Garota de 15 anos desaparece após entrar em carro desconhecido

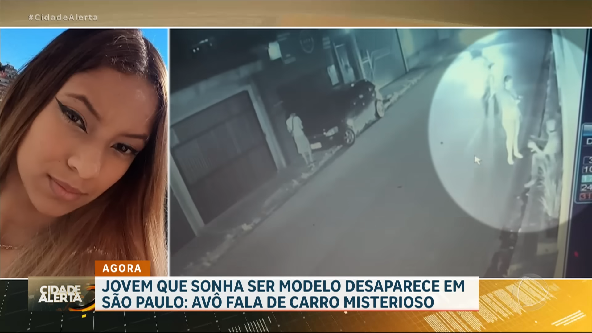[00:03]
Atenção, Ana Vitória, de 15 anos, desapareceu após entrar num carro misterioso em Franco da Rocha, na Grande São Paulo. Os nossos repórteres já entraram nesse caso e quanto mais pessoas assistirem essa história e se souberem algo denunciar à polícia, maior a chance de encontrar a mãe da Ana Vitória com vida. Põe no ar.
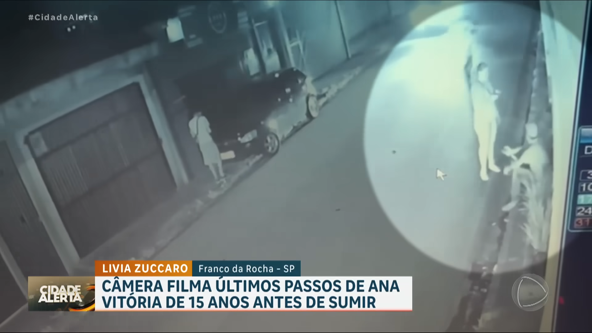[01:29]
São quase nove da noite. A mãe de Ana Vitória está em frente de casa, ligando para a polícia. A adolescente de 15 anos simplesmente sumiu.
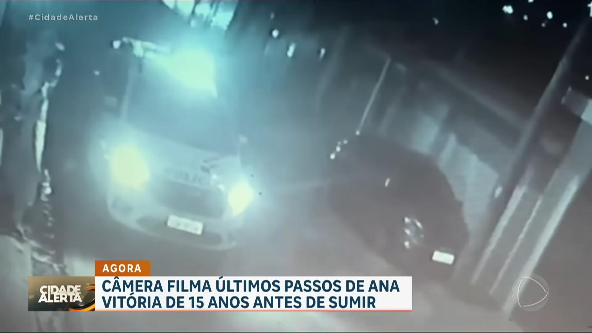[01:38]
Os policiais chegam para atender a ocorrência, mas Ana Vitória não é mais vista na região.